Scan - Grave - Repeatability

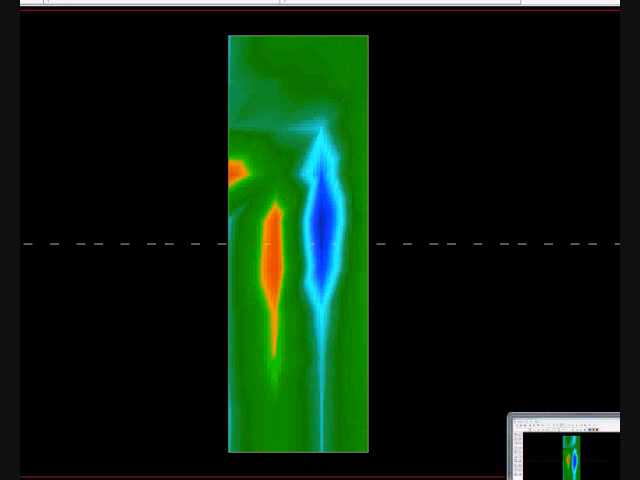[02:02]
Over the years, you have the rains and the snows and all the water and everything else has flowed through this disturbance in the ground. Now you can see what it looks like 130, 150 years later. This is what they're going to look like. And these are three different scans, as you can see, that are all similar. So when you're on a target, real targets don't move, okay? They're there. You're going to go over it. You'll go over it again. All right. That pretty much finishes this one up here. Thank you very much. I appreciate it.